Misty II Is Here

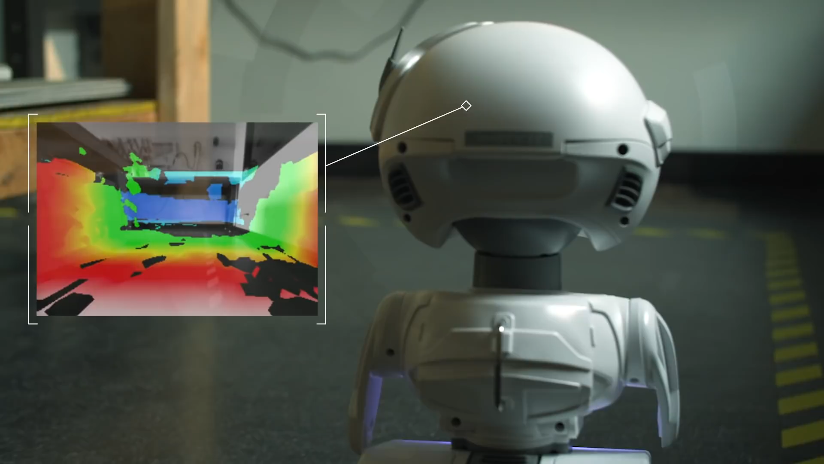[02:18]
I'm really interested in experimenting with MISTI's 3D depth sensing. I also want to add my own sensors to it to get more data.